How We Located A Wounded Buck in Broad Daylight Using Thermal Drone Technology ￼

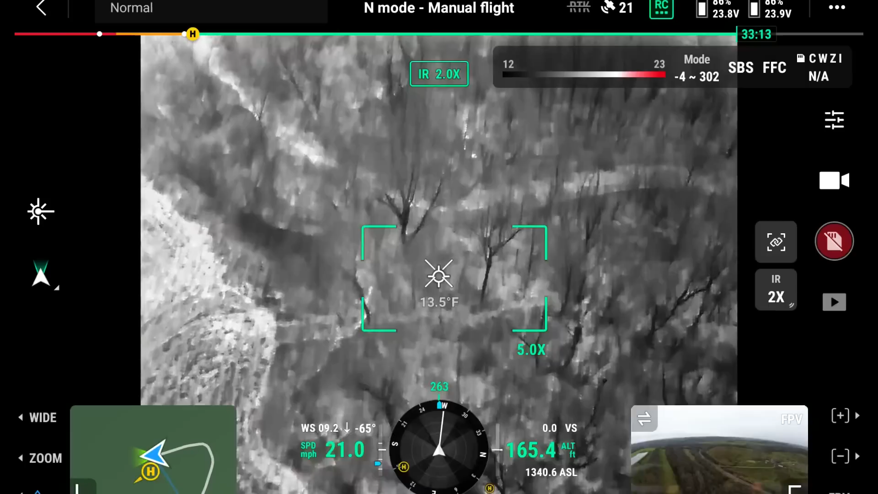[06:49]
On screen: spot 13.5°F
Some thick stuff down there. Yeah. Give me that mark. That's a small buck. That's insane. That's insane.
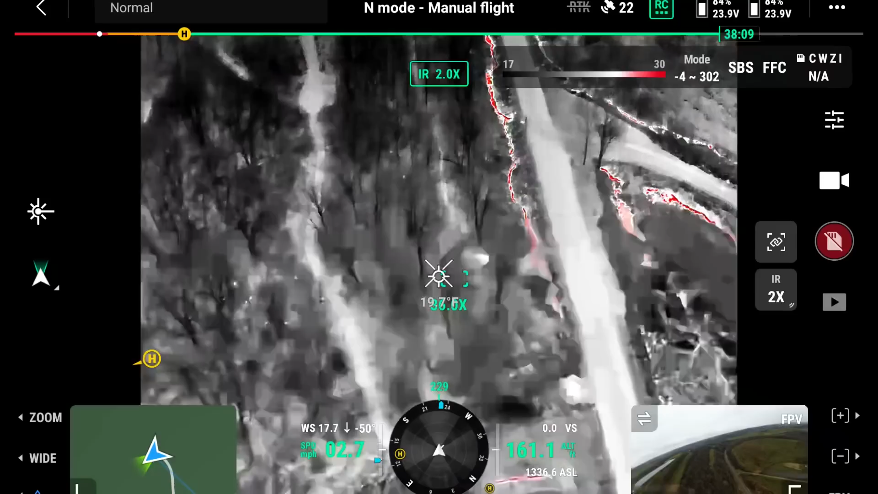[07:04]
Oh, he actually said he could have went to the right. He didn't have much luck to it. He could have went to the right. And he was not sure it was the same buck he jumped. Oh, okay.
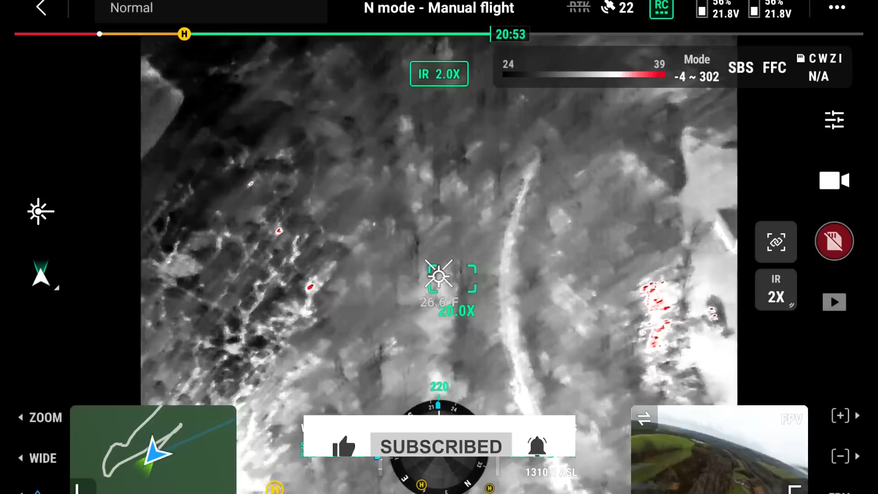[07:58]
Two little bucks and one doe.
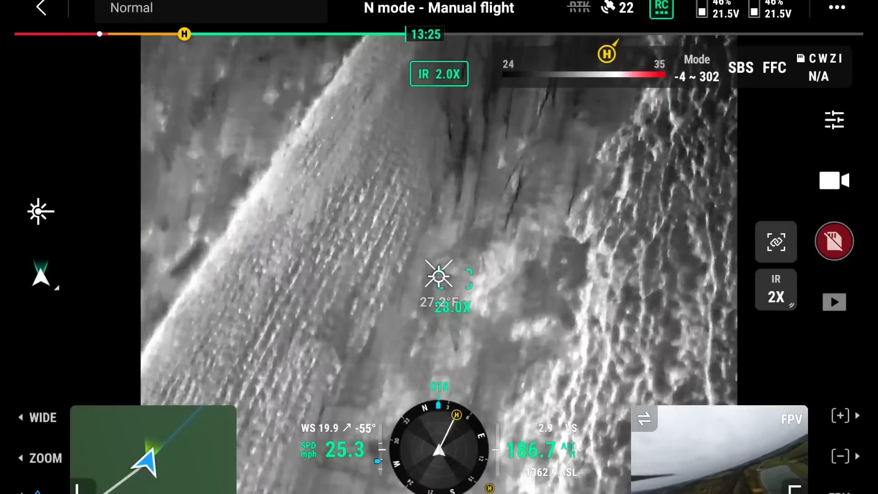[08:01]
It's just a bunch of deer to pick through. There's another buck.
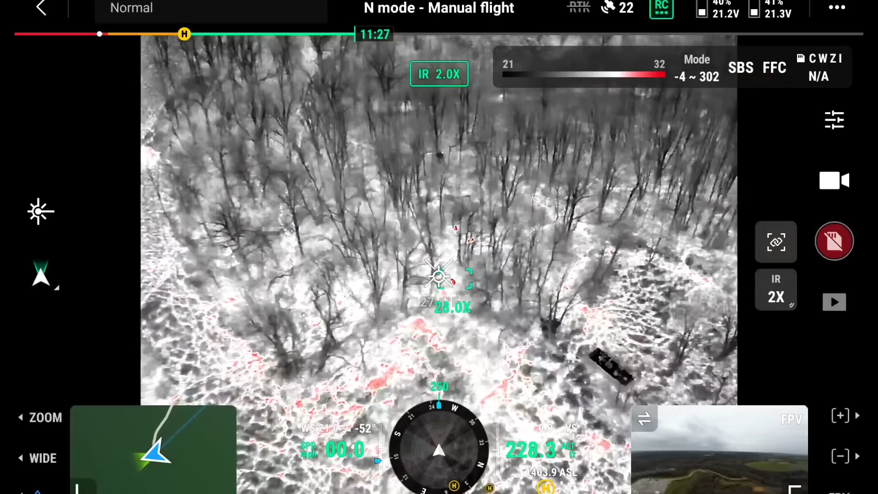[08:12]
Geez, a lot of bucks down here. Yeah.
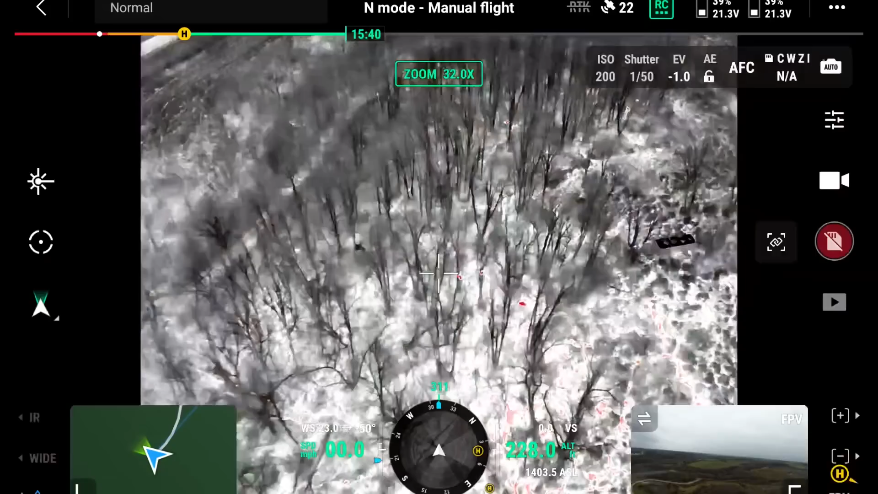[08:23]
There's no buck.
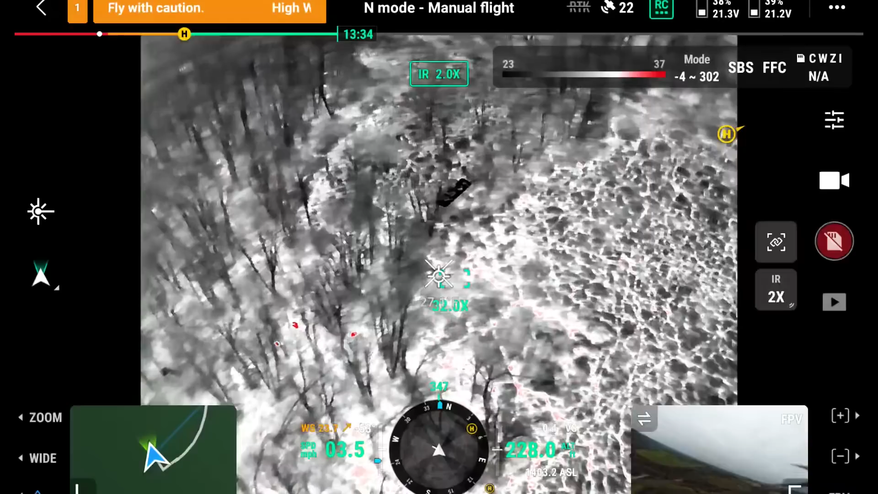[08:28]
That is a wide one. Let's look at that. One, two, three, four, five. So it's a nine pointer and selling spray it.
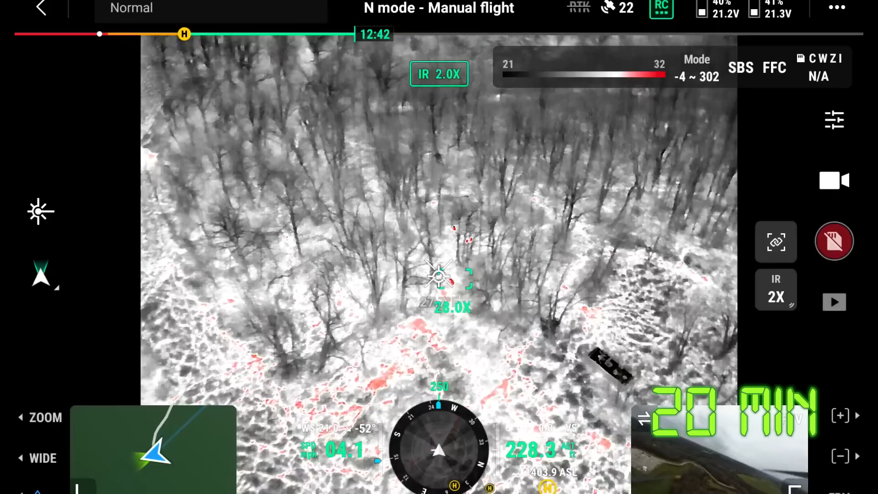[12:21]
laying with uh two bucks and a doe the deer's fine it looks like he may have hit in front of the shoulder a little